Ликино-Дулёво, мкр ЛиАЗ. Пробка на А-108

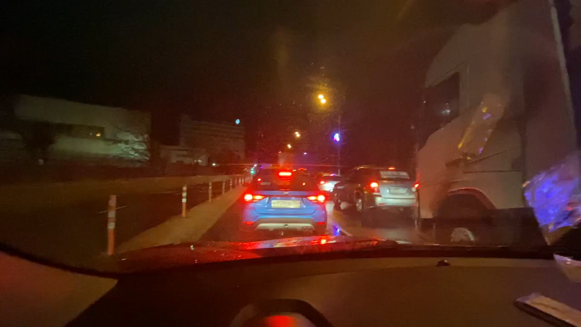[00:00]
Вот очень интересно. Весь город стоит. Поставили вот эти разделительные столбики. Скорая проехать не может. Может быть действительно кому-то нужна помощь. А никто ни вправо, ни влево съехать не может. Вот такое у нас отношение к людям. И это долбанный переезд. Вот.